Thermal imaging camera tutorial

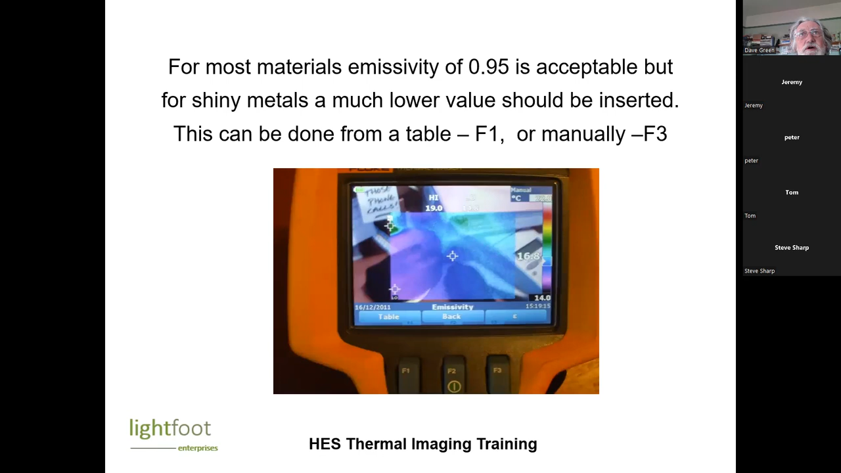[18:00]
So here it gives you a range of materials.
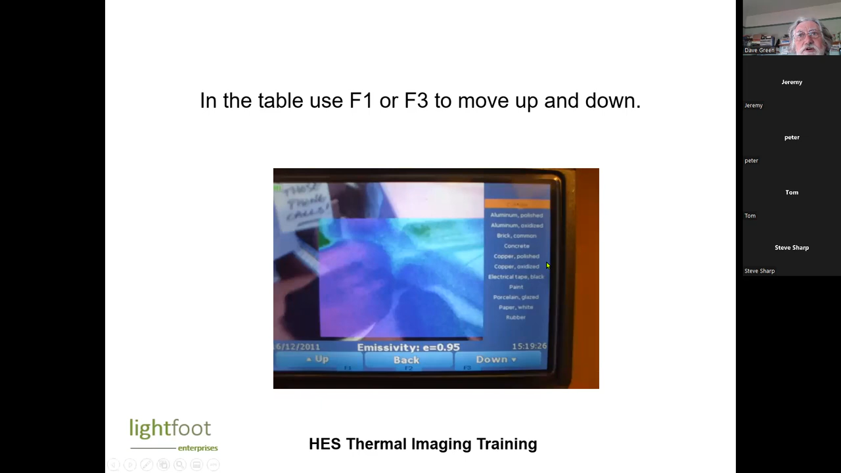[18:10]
So that would give you a different emissivity level, so you can check what's going out there, and that would take away the effect of a shiny surface.
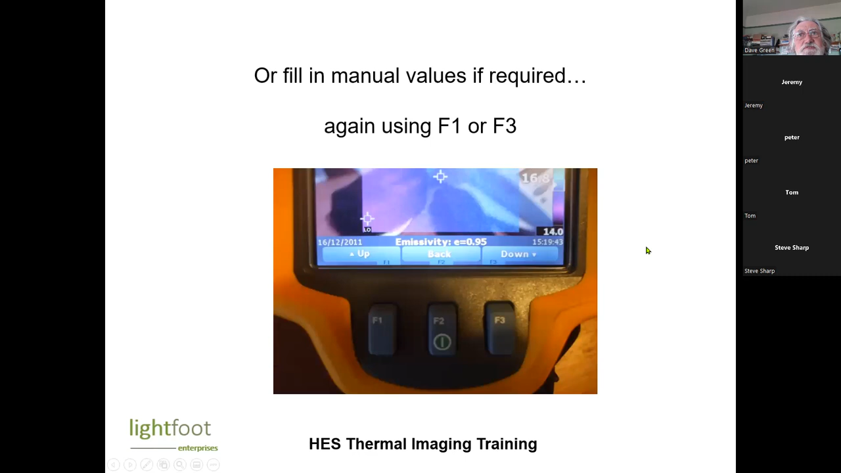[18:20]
Background, there is a thing where you can set the background temperature, but that's only really needed in the vicinity of very hot or very cold objects. So if you're doing something that was in a freezer room, or you were checking electrics in a hot boiler room, then you might want to change the background temperature.
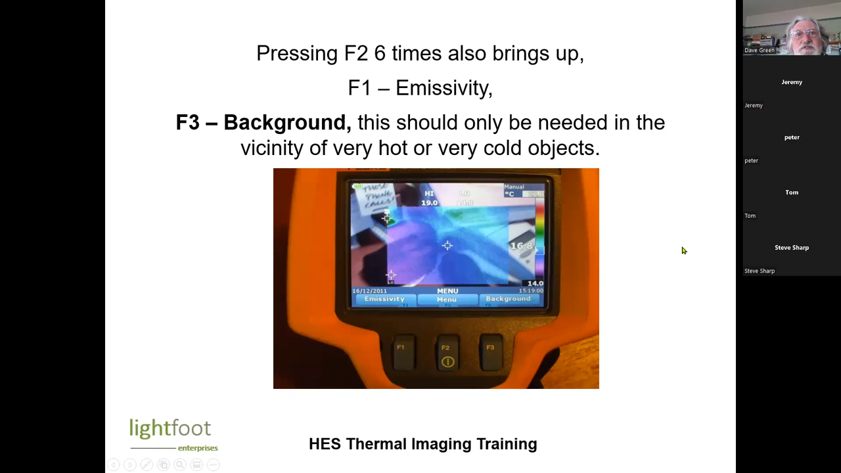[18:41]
And then you've got the file format that it's stored in. So it's BMP. The advantage of BMP is that it can be viewed on any computer, but it can't then be manipulated. Whereas IS2, you need the smartware software to open the file,
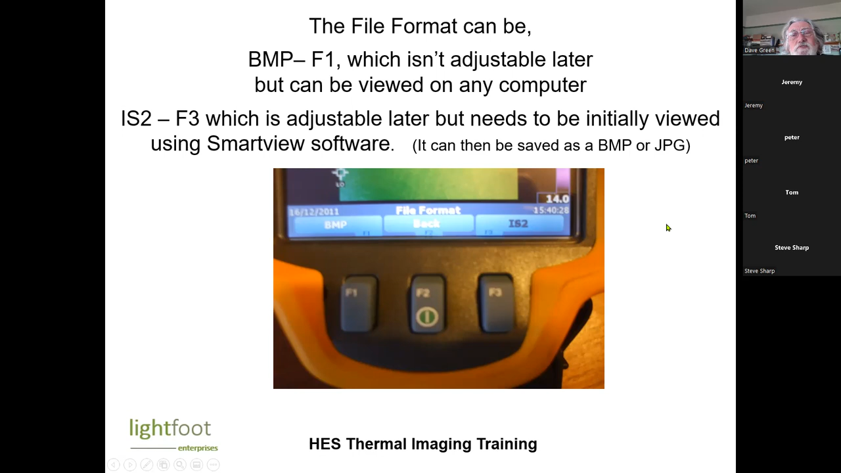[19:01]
but then it can be easily manipulated. So ideally we want it in IS2.
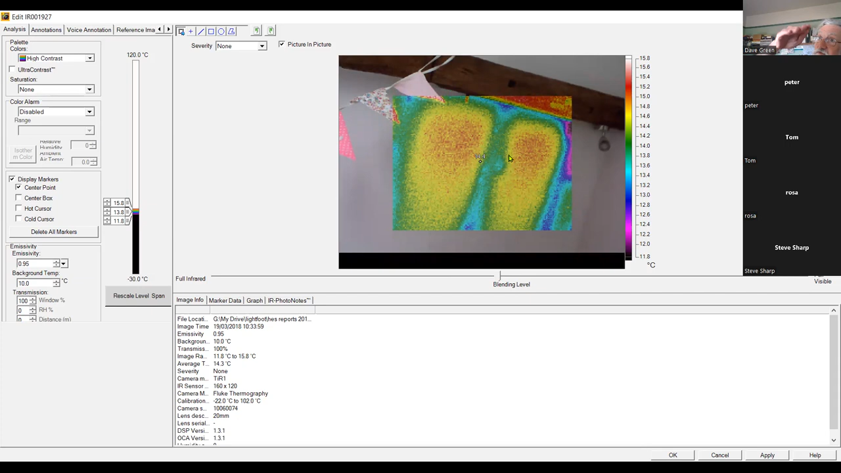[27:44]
On screen: scale top 15.8°C, scale bottom 11.8°C
and that could be very interesting when you're looking at windows, because you're thinking, you know, are you looking, is it hot on the head of the window, or is it actually the bit above the window, or wherever? So that's a really useful thing to do. The other thing we can do is that we can alter the range of temperatures.
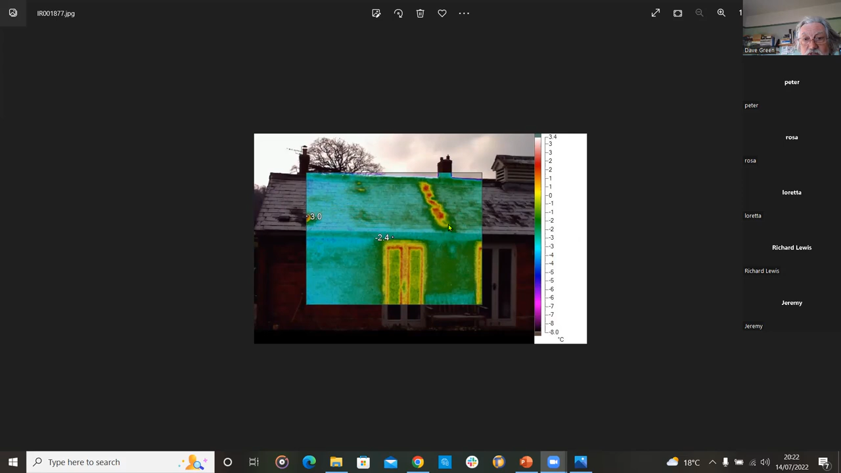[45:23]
On screen: scale top 3.4°C
there's obviously a wall, an internal wall here, and they've insulated the loft on either side, but somehow there's a gap, and there's a good hot spot right along that ridge where that wall is.